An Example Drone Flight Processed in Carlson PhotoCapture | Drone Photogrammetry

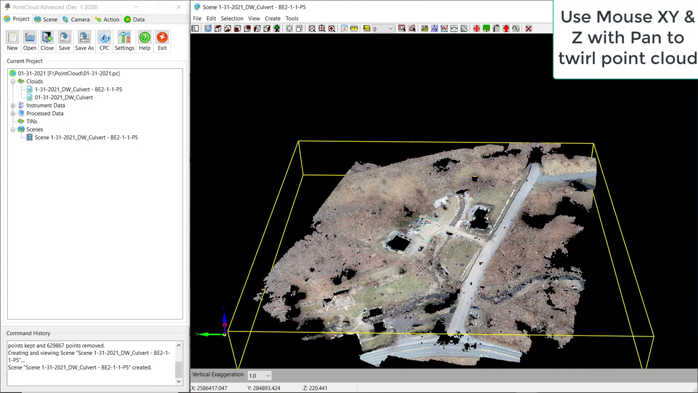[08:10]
You can see the trees are gone. The buildings are gone. We pick the action tab and pick contours.
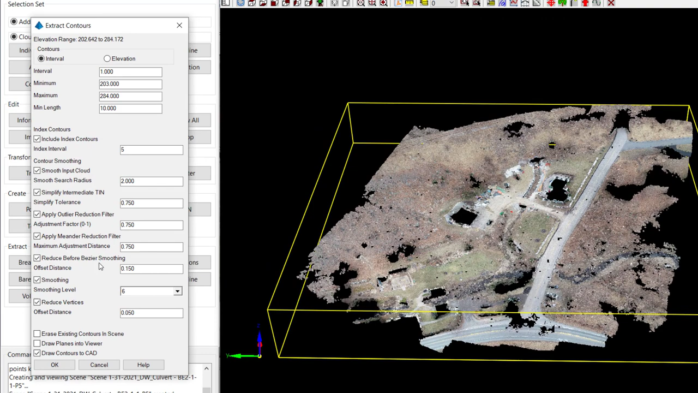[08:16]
Because we're going to contour. Those are the contour settings only in PC advanced. It's not in PC basic.
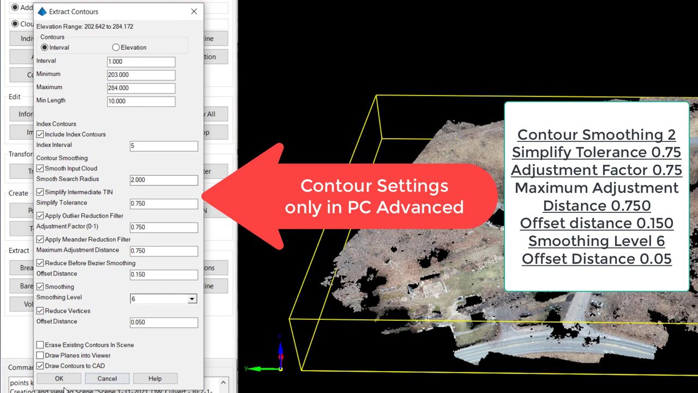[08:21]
And notice to the right, those are the settings I recommend. Now we're contour. Sped up about 10 fold.
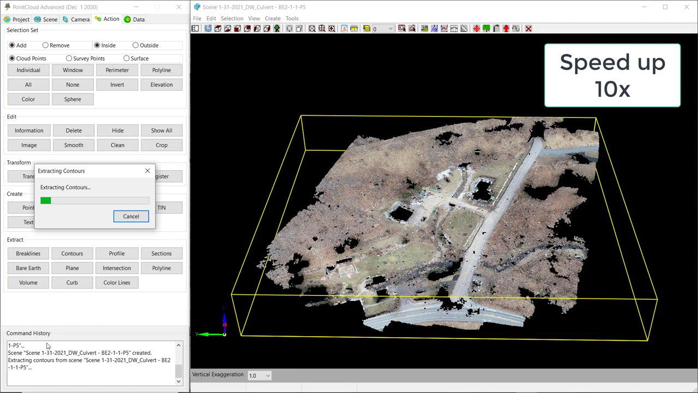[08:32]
We're doing 1 foot and 5 foot index contours.
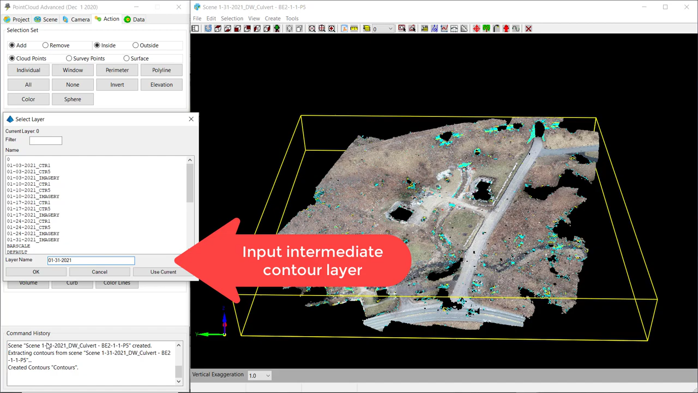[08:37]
We're typing in intermediate contour layer for CAD. Pick OK.
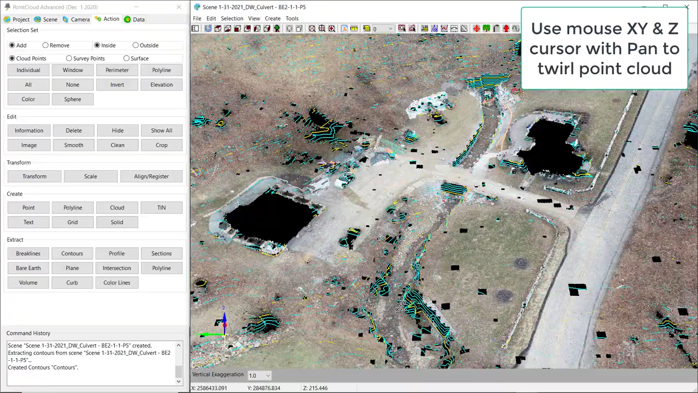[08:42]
And we're zooming up here just to show the contours in the point cloud. And they look good to me.